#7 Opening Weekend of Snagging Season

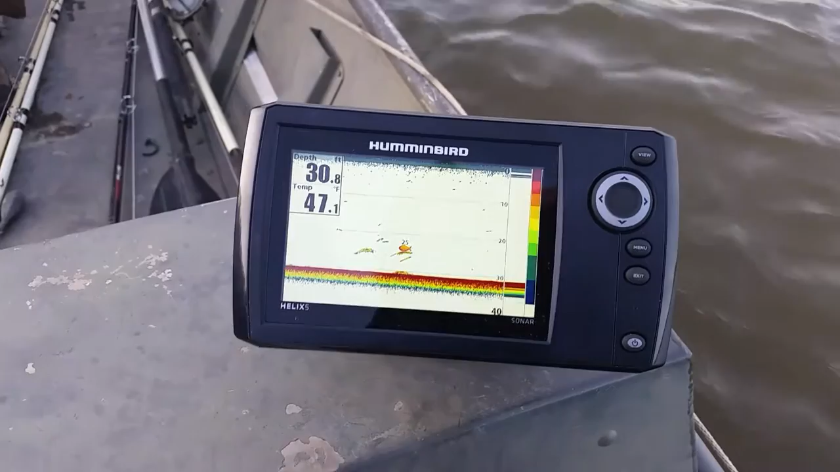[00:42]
On screen: water 47.1°F
They're sitting about 25 feet right now in this hole. Right now everybody's trying to get rigged up. Spoonbill have scales,
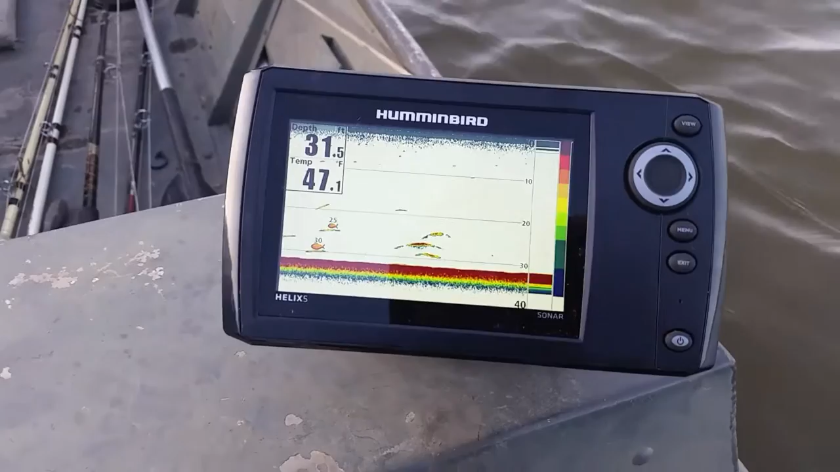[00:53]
On screen: depth 31.5 ft, water 47.1°F
so typically they show up as blips on a sonar or a depth finder.
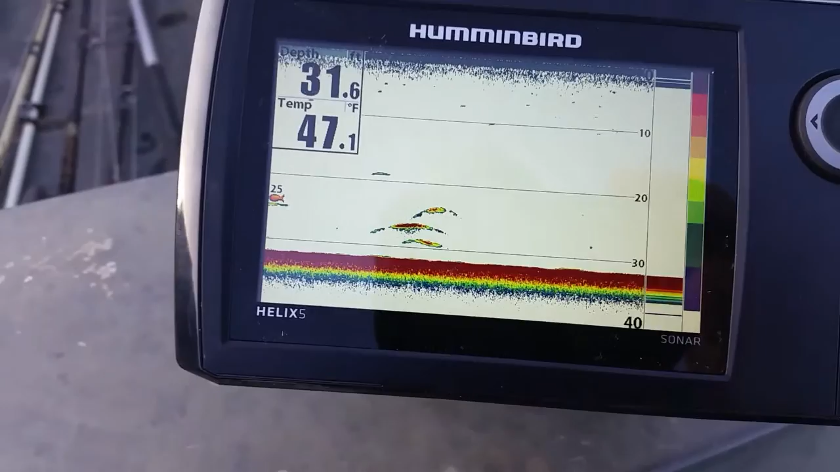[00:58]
On screen: water 47.1°F
As you can see right there, and usually you can tell it's them, because they're stacked on top of each other.